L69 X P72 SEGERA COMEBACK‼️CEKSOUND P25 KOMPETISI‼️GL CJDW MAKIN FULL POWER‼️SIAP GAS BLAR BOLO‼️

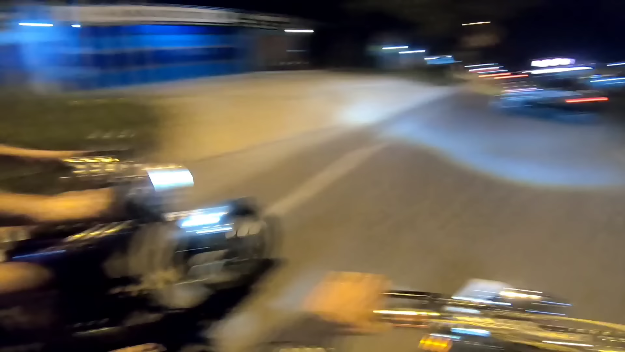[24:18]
Ngetan. Ternyata belok. Kita gas santuy aja ya. Tapi nek ada yang ngegas ya kita gas. Biar gak ngantuk cah.
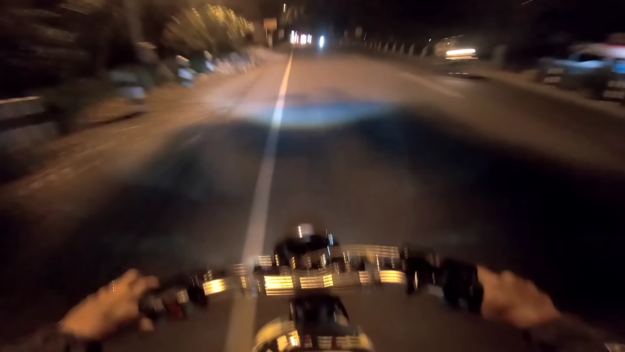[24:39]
Motoran kelompok Banjarnegara ini nek motorane koyo ngene iki ngantuk. Walaupun knalpotnya udah brong ya. Walaupun knalpotnya udah brong tapi nek motore motorannya kayak gini yo ngantuk pol cah. Nah, ini motor juga nak dibawa pelan itu susah. Matane. Orang delok mburi sik lho. Gede gerang pekok.